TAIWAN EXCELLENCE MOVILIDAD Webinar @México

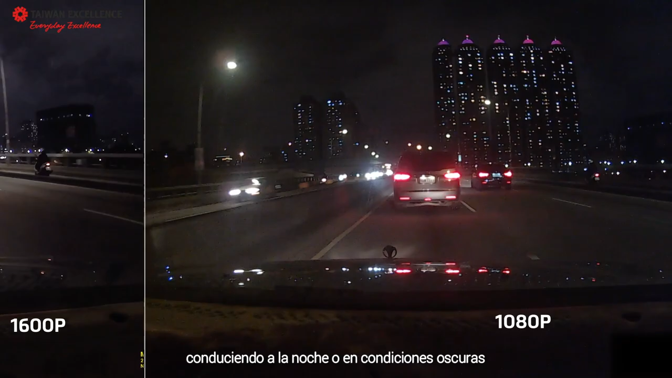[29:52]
We are also excited to introduce you our newest consumer dashcam product,